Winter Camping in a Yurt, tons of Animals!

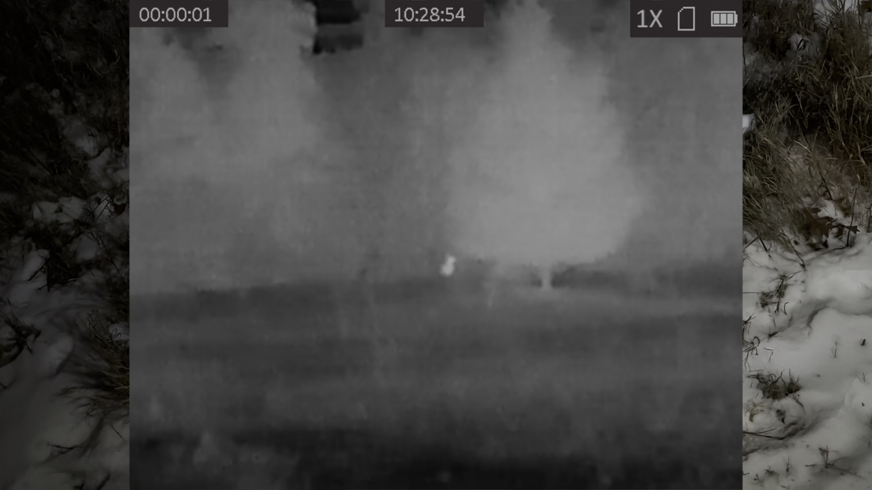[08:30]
Let me see. Right there? Straight ahead. Grab my flashlight. Yeah. You see it? Yeah, it's a deer. Yeah, right there. Look at deer scat or rabbit.